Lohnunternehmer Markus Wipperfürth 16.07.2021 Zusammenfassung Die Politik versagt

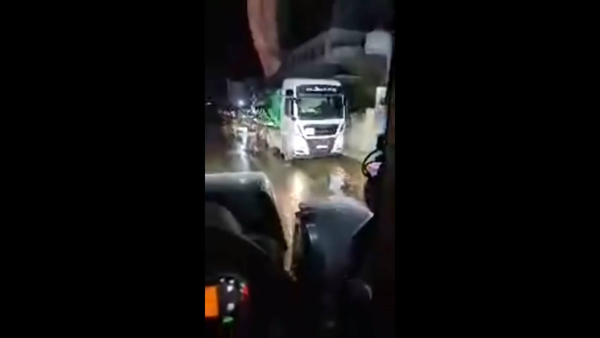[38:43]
Hinter mir ist ein Feuerwehrfahrzeug. Die sind auch am Pumpen. Und hier, schaut euch bitte an.
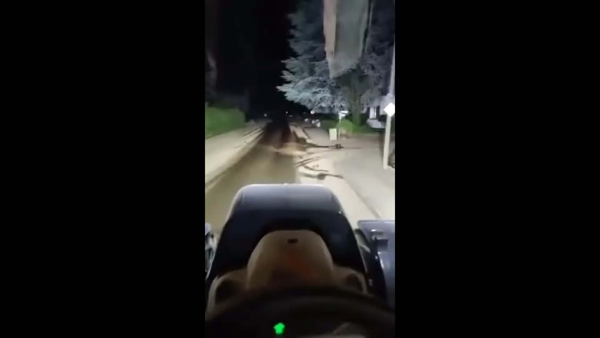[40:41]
Ja, hier sieht es jetzt noch harmlos aus.
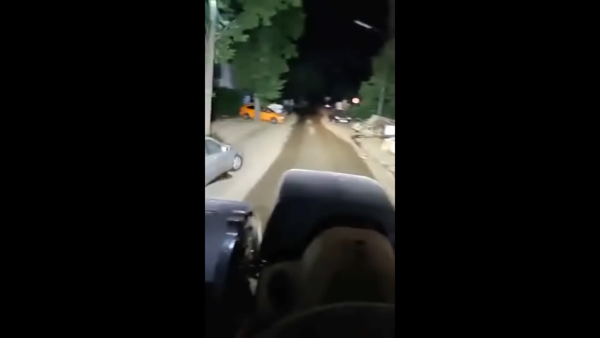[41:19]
Hier seht ihr, dass hier wesentlich mehr los ist, los war. Aber das Schlimmste ist das, wo wir dann gestern angefangen haben aufzuordnen. Wie gesagt, wie eine Geisterstadt.
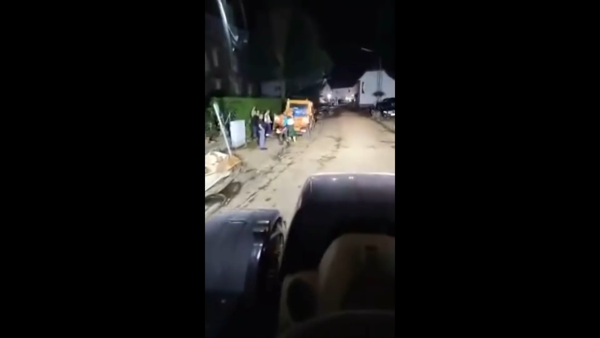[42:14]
Hier ist der Willem Hartmann. Hier rechts schlafe ich in einem Zimmer. Hier ist ein Notstromaggregat.
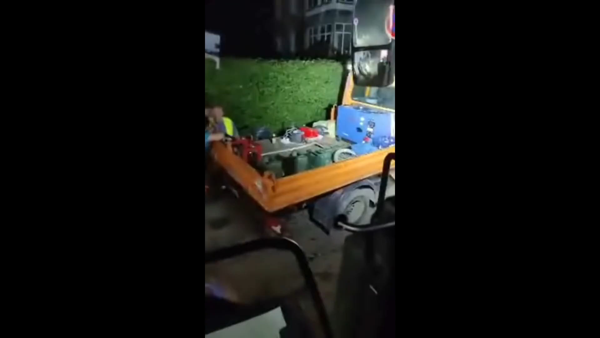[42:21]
Ja, ihr seht, das ist alles, was wir haben. Und jetzt haben wir noch eine Garage hier, wo eben auch Essen drinsteht.
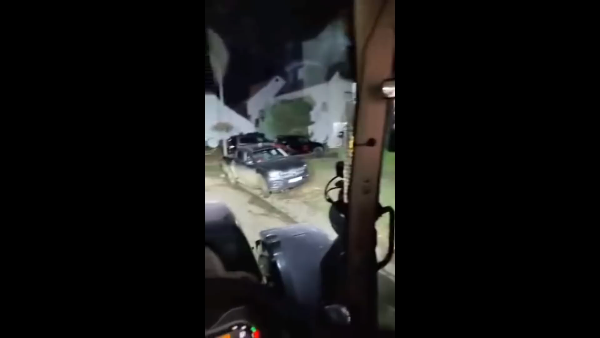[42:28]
Von einem Feuerwehrmann, der hier auch wohnt vor Ort.
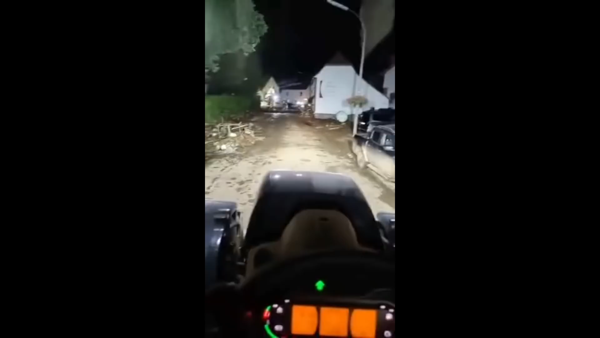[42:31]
Also super. Ja, und ab hier ging es dann los. Hier war drei Meter hoch der Schutt. Und hier sind wir jetzt weiter am Aufräumen. Wir hatten alles nach links und rechts geschoben, damit wir hier durchkommen. Beziehungsweise die Polizei dann eben auch, wenn dann eine Person entdeckt wurde unter den ganzen Trümmern, was dann auch leider mehrfach passiert ist.